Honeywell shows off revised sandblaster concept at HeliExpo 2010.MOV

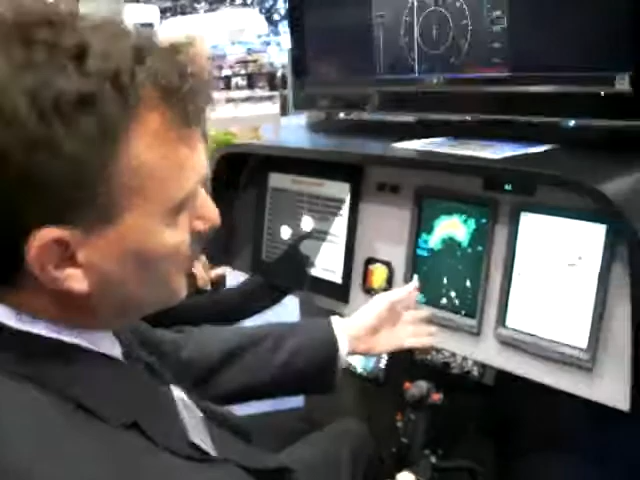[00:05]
I'm Chad Cundeth, Vice President of Crew Interface Products, and this is our approach from the research we did with Project Sandblaster.
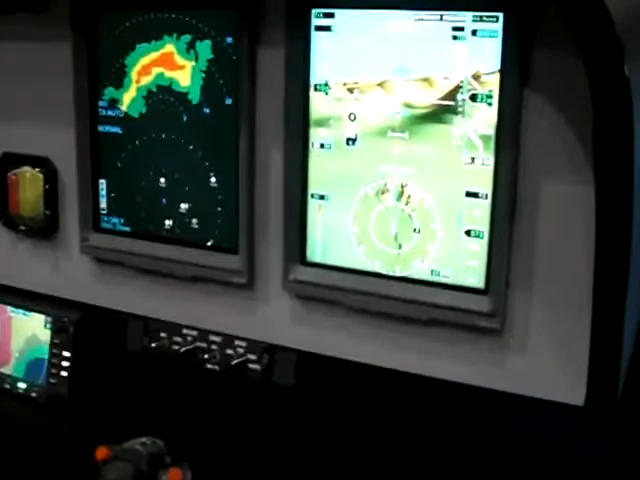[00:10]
Here you can see we're on approach right now into a landing area.